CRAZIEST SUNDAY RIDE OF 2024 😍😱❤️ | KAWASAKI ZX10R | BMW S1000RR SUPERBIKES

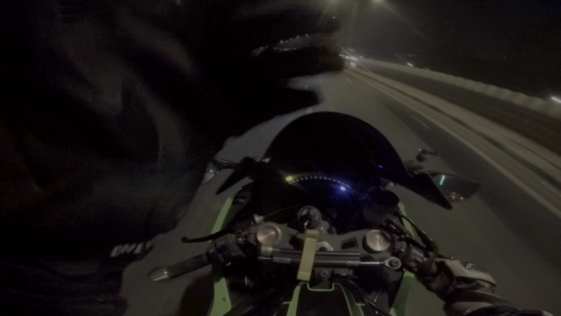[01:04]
बट हम लोग आज टेक्सटाइल गियर में हैं। एंड हम संजू सर के साथ आज राइड कर रहे हैं, बट आज हम चारोटी नहीं कर रहे। चारोटी की हालत बहुत ख़राब है फिलहाल क्योंकि क्या कहते हैं, कंस्ट्रक्शन चल रहा है वहाँ पे।
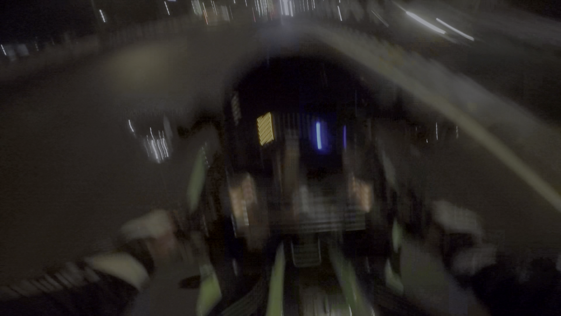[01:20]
सो आई एम डूइंग दिस रूट आफ्टर वेरी वेरी लॉन्ग ऑन द बाइक स्पेशली। ऑलमोस्ट 2 या 3 साल हो चुके होंगे मुझे ये रूट करते हुए। एंड हम लोग जा रहे हैं लोनावला। ऑल राइट फैम, सो संजू सर हमें मिल चुके हैं। इज ऑन द S1000RR इन फ्रंट ऑफ अस।
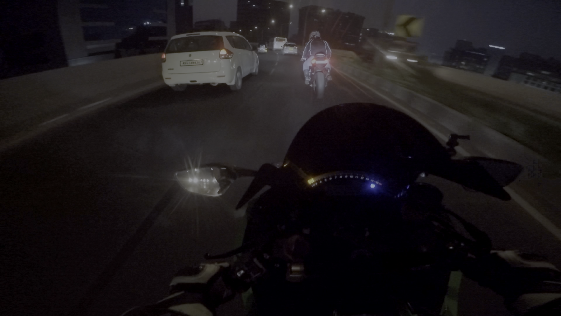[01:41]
अभी बस इनको ही फॉलो करेंगे हम। थोड़ा सा लेट हो गया, यहाँ वहाँ गली मिस हो गई एक। शुरू हमारे संडे मॉर्निंग राइड। संजू सर ऑन हिज ब्यूटीफुल S1000RR।
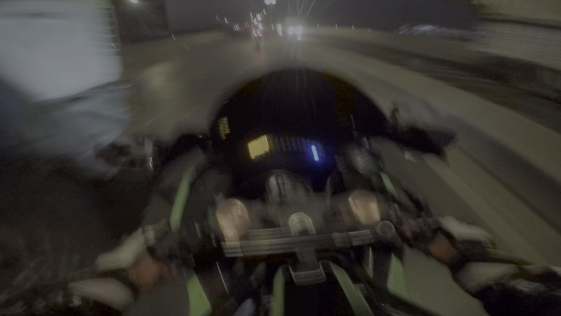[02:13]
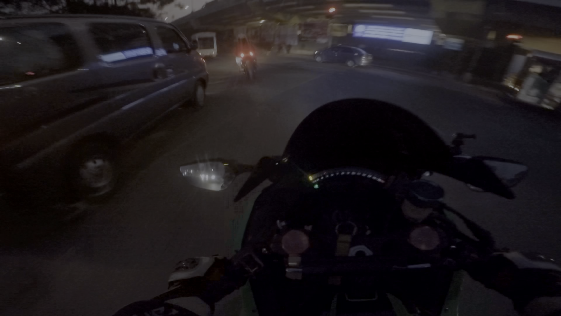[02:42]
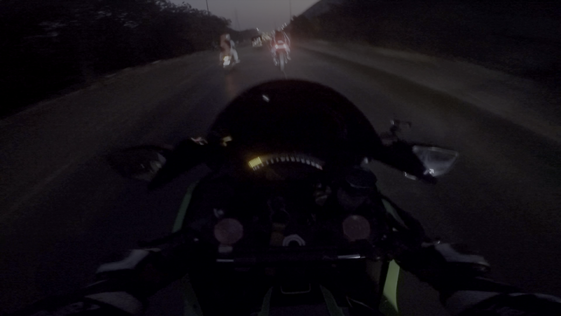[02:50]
संजू सर के S1000 क्या बैकफायर मारती है यार, क्या बैकफायर मारती है। व्लॉग में आ गया तो नसीब होगा। ये लो,